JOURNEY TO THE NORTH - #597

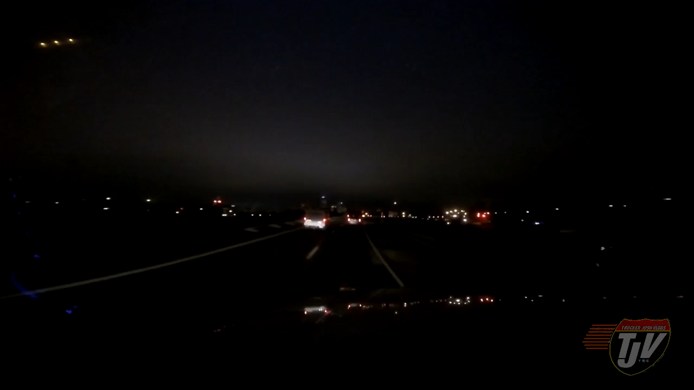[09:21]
There's downtown off to our left there Continue 2.7 kilometers then keep left on to i-65 north I know where i'm going woman what'd you say what left left okay I think i gotta move over then excuse me 75 foot unit of 80 000 pounds needs to move over
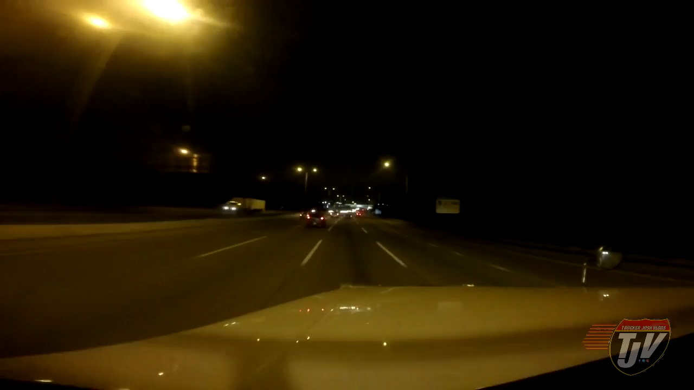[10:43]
Chicago you and all your crazy drivers here we are i blend right in Going underneath the southland lincoln oasis here this is like a little rest area with never enough Truck parking you know they make these awesome rest areas look at this big thing like a bunch Of restaurants and rest area right above the freeway here right But they never make enough truck parking there's like 10 spots in there And there's like 10 000 trucks on the road here
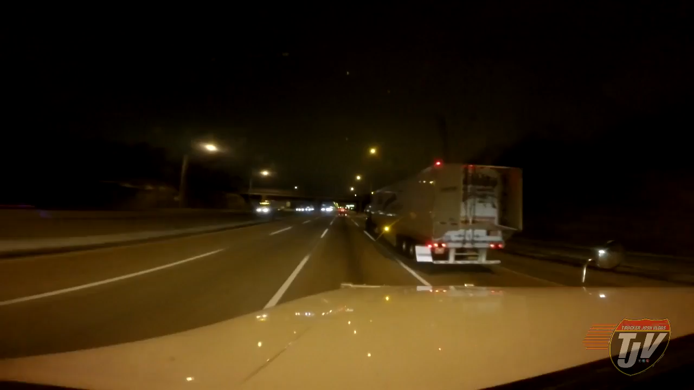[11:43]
You got to go to the bathroom really bad well Hope you got a jug or something i don't know but then you can't really Pull over anywhere and relieve yourself right You gotta keep driving Not gonna lie this is my favorite part of the illinois toll road Watch this magical stuff Boom toll is paid i didn't even have to slow down
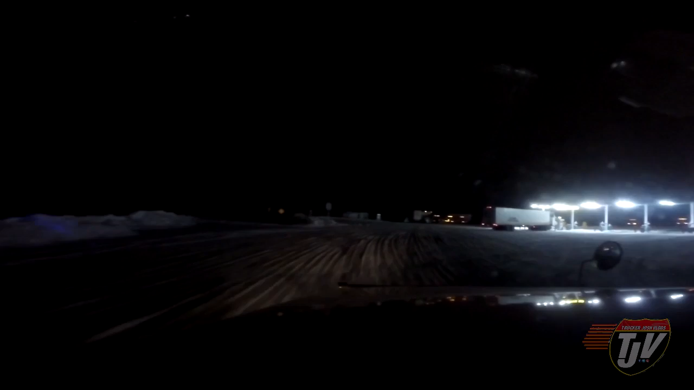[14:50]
As long as there's parking that's all i need i just need some parking pretty please Find ourselves a resting spot here and shut our eyes for a bit until we can go again legally
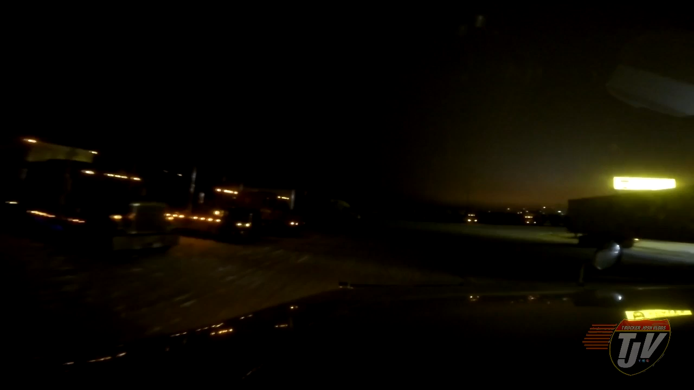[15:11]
Lots of snow here lots of snow Spot right in there if i need it i'd like to have a spot where i'm more off on my own but